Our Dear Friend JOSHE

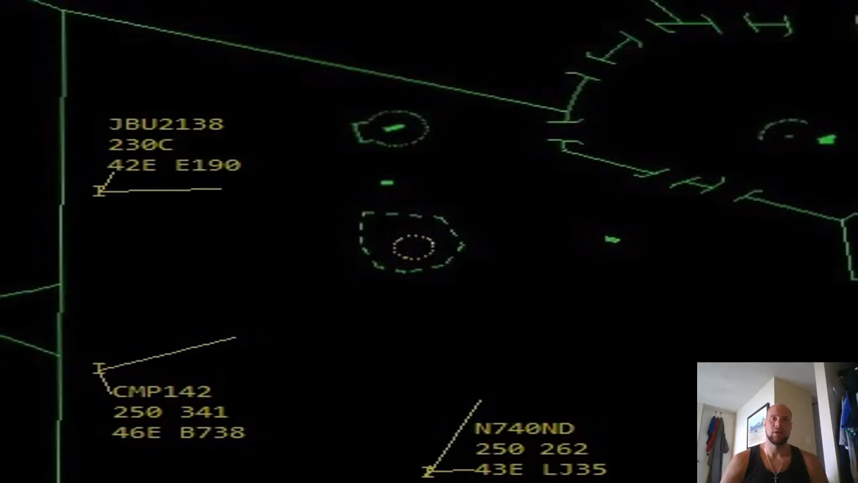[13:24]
To the sector, you have arrived. You plugged in, you took the relief briefing, you got your friend out, you got your bearings now, and now you are taking a look at what kind of work needs to be done. And what is there to meet you is a three-way tie, a sequence at JOSHE. November 740, November Dell is on Lima 325. Copa 142 is on Lima 221. And JetBlue 2138 is on that green 633 segment of green 633 Mayaguez Route 12 to San Juan. You are worthy of this.
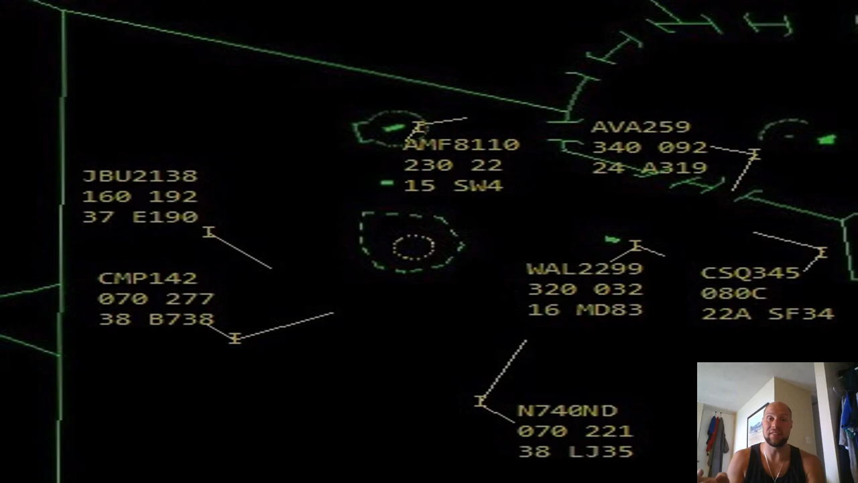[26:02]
Now, obviously, this is a worst-case scenario, but there are things at play here that would come up that will disrupt your JOSHE sequence. Near the end of your JOSHE sequence, when you think all is well and hey, you're home free, well, things kind of show up. I mean, look at this. Watch out for, your Ponce releases climbing to the top altitude on the Wilfred 2 departure.
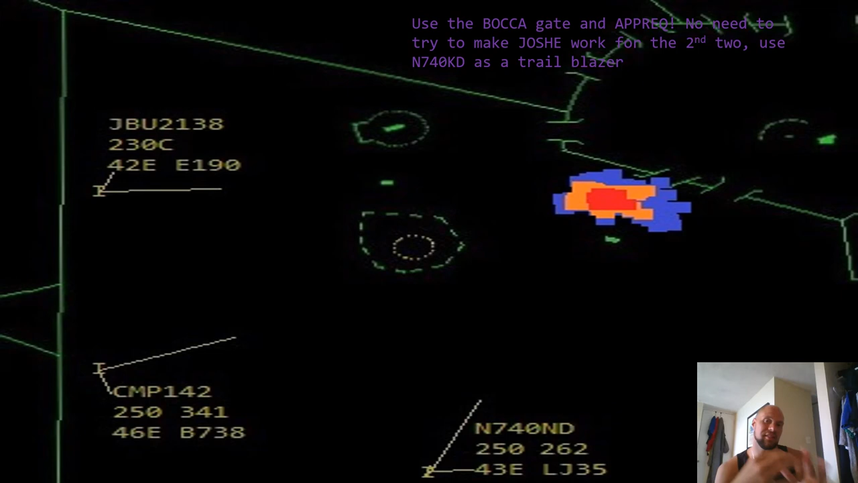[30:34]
But know that it's probably going to be most efficient, given the distances in mind, to have Copa and JetBlue go over the Boca Gate or join Route 2 because of the lack of weather there. And you are able to have a stronger sense of control of the situation, as opposed to trying to deal with weather where the weather kind of trumps you because of the hazards involved with weather. Stop having your aircraft trek towards Joshi via a vector to buy everyone time for a sequence and reroute issuance, right?
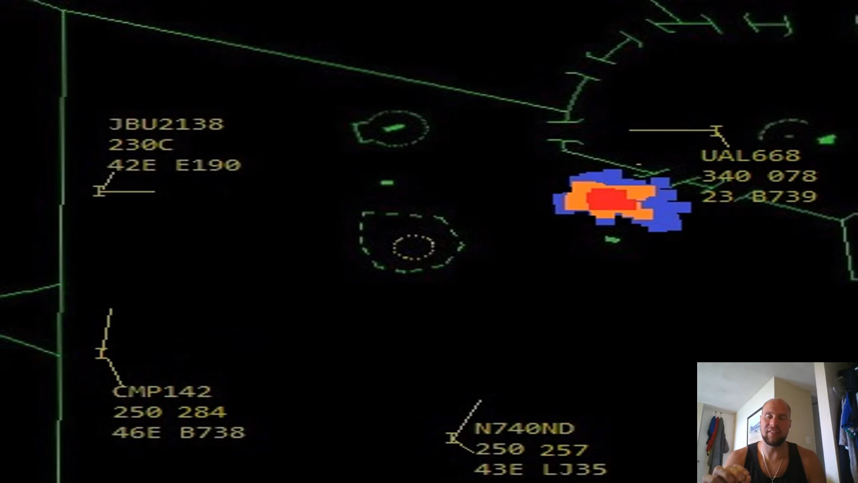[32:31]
Some have started following our command, and now is the perfect time and the opportunity for us to start these reroutes. So use Barrinkin Route 2 Boca SAM 1 to avoid weather at Joshi. Remember that you can cross Boca at 5 or 7 when you have to APREC your turbojets. That's the SOP right there.
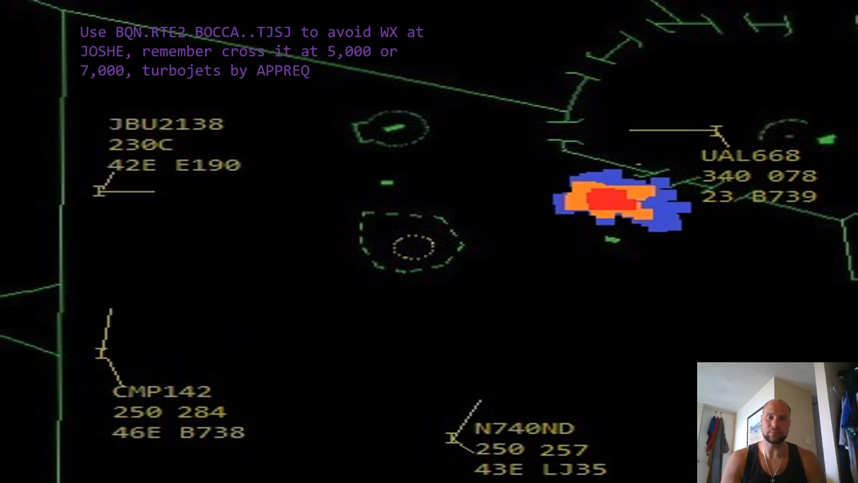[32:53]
Things to consider. Why not give Boca right off the bat? Think of it this way. Where the aircraft are, Copa, JetBlue, and even November Delta. Think of this. If November Delta is not able to make it over Joshi and they have to go over the Boca gate, you can probably give them direct Boca if they are number one in the sequence. But think about how much easier it is to vector for Barrinkin, sequence at Barrinkin, and have the sequence done, spacing ensured at Barrinkin, as opposed to trying to get it at Boca.
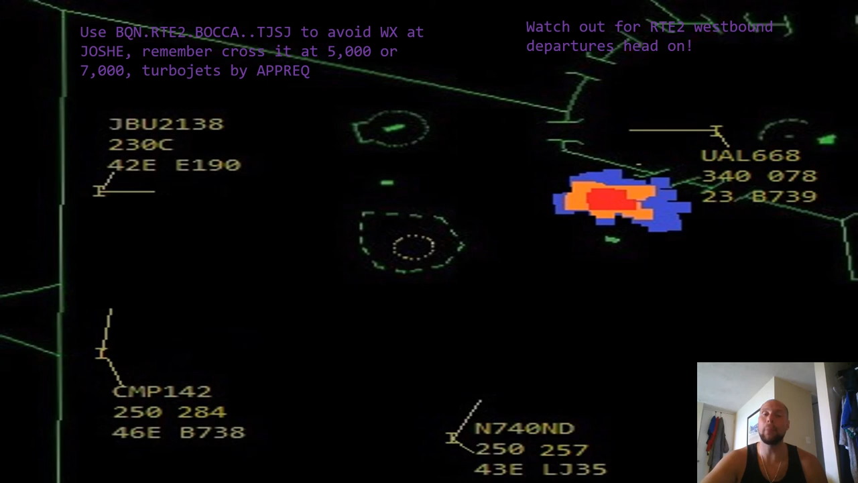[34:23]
Now, an interesting factor at play here is you just took a handoff on a departure, a Route 2 westbound, a Barrinkin gate departure aircraft. And look, they're head on. Well, have no fear. There's a couple ways to do this. Try it this way. JetBlue 2138 cleared to San Juan Airport via direct Barrinkin Route 2 Boca direct.
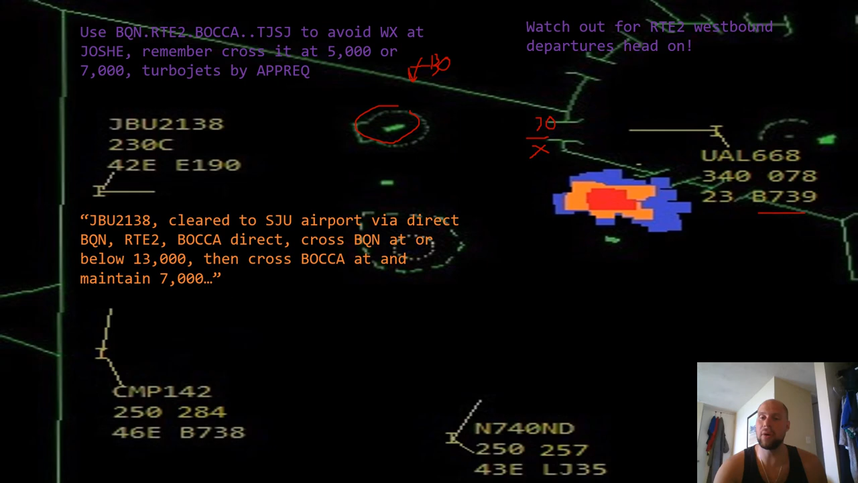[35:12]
at or below 13, and then cross here at 7, which is good because guess what? I can imagine the climb rate on this Boeing 737-900, they will definitely be out of 13,000 prior to here. It's almost like using a non-radar restriction to help you out with some radar efficiencies. And it does work. Double restrictions are beautiful. Cross this area at below 13 and then cross here at 7. First off, it sets up a nice descent profile and they'll definitely be able to